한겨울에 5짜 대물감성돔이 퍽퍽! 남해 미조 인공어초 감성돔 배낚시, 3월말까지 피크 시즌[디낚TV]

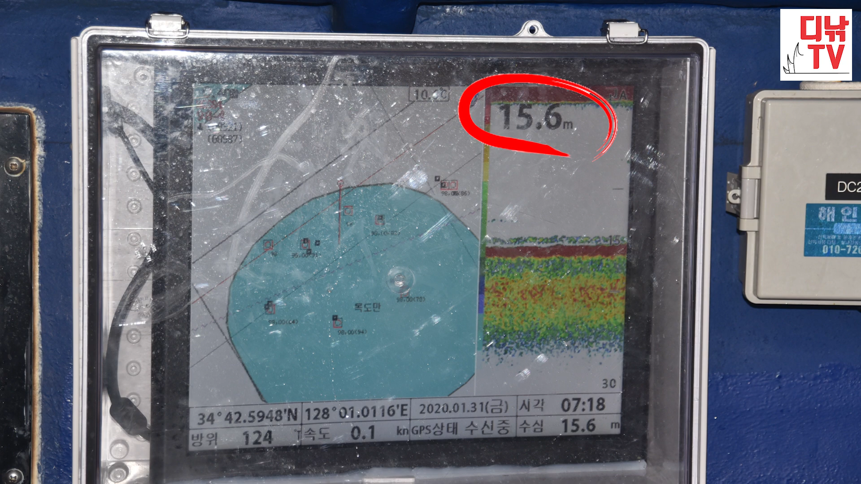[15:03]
On screen: depth 15.6 m
15.6m라고 되어 있는데 이거는 이제 그 포인트의 수심이고요. 그리고 왼쪽으로 이렇게 보면 하늘색 중간중간에 이렇게 표시가 되어 있는데 이건 저 인공어초 자리를 나타낸 것입니다.
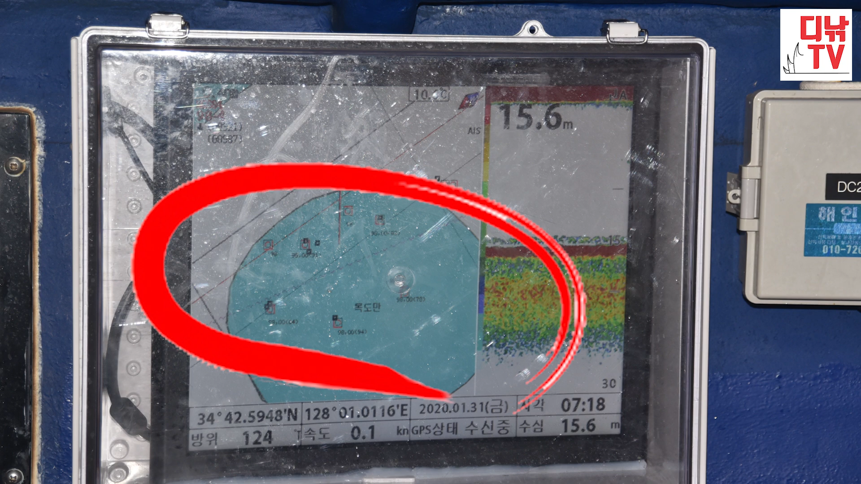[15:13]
On screen: depth 15.6 m
순정해수욕장 앞바다는 미조에서도 인공어초 포인트가 가장 잘 발달된 곳입니다. 수심 좀 얕은 곳도 있고 깊은 곳도 있는데요. 지금 2월 중순, 겨울, 한겨울, 수온이 가장 낮은 시기에는 수심이 한 15에서 17m 정도 되는 곳에 자리한 인공어초
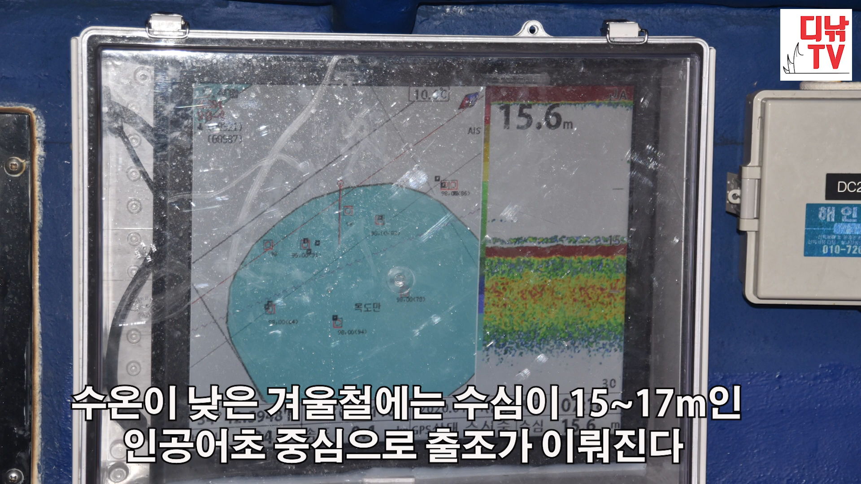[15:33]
On screen: depth 15.6 m
중심으로 지금 출조가 이루어집니다. 지금 여기 오탐기에 보이는 인공 어초 표시만 해도 벌써 8개가 있습니다. 예, 이 일대가 이제 완전히 어초밭이고. 예, 맞습니다.
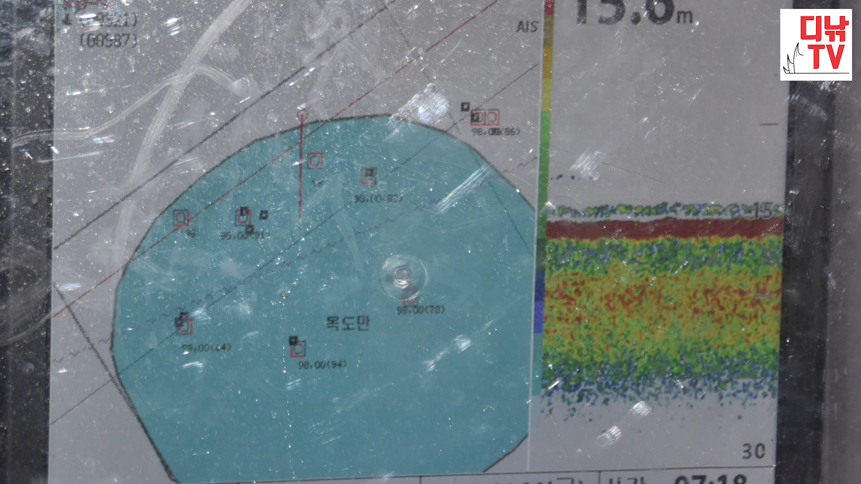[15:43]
그 다음에 이제 수심이 보면은 이렇게 평탄해요, 거의. 예.
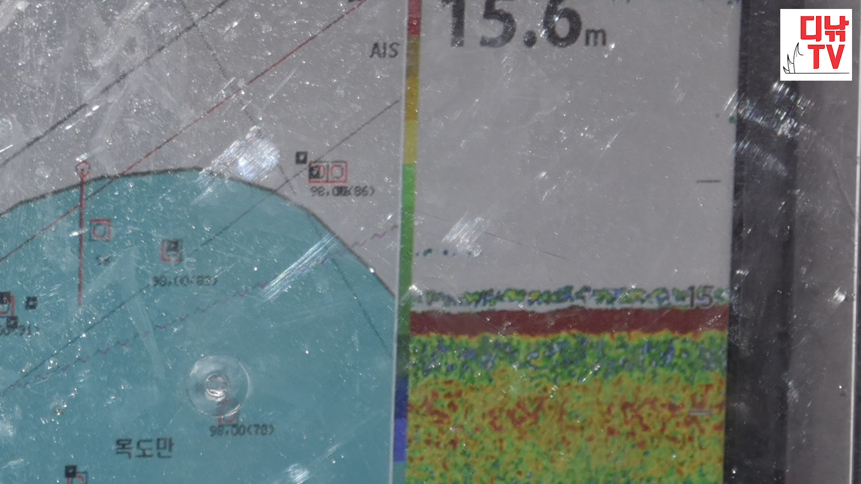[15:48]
On screen: depth 15.6 m
원래 이 지역이 좀 모래밭이거든요, 예, 바닥이. 맞습니다. 모래밭에 인공적으로 어초를 조성해 놨기 때문에 그 어초의 높이도 거의 비슷합니다.
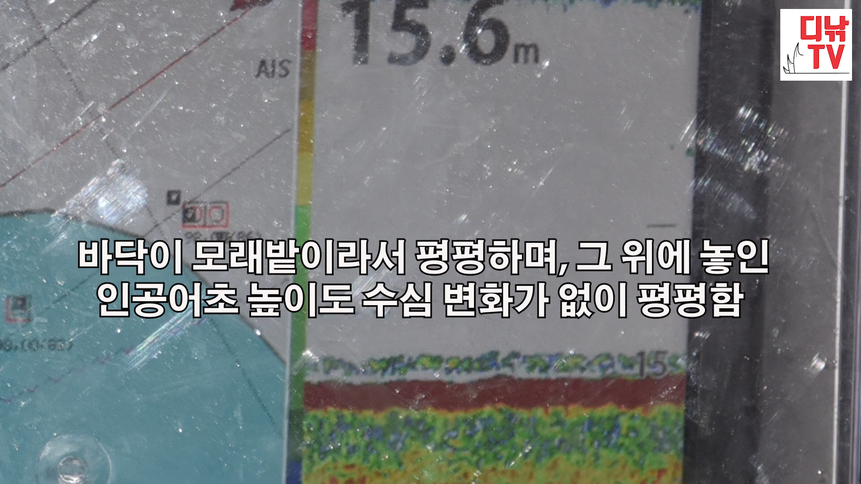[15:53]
On screen: depth 15.6 m
그래서, 아까 바닥 수심을 정확하게 맞춰야 된다는 이유가 처음에 이 수심을 잘 맞춰놓으면 제법 멀리까지 흘려도 일정한 수심을 유지하면서 바닥층을 계속 미끼가 탐색을 하면서 가게 되는 거죠.